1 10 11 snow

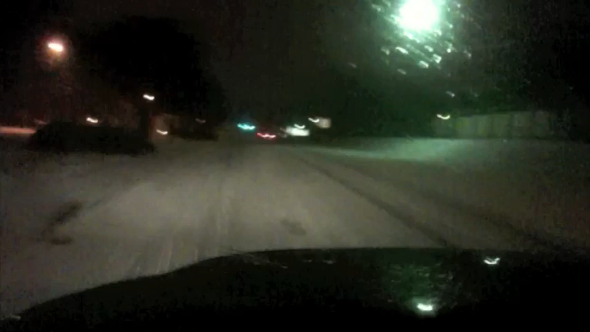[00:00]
All right, it's about 10-7 in the morning. This is Fort Jackson Boulevard. And as you can see, the snow is coming down pretty good. And it is sticking to the roads. Having a tough time, especially when you have to stop and start again. It's hard to get going.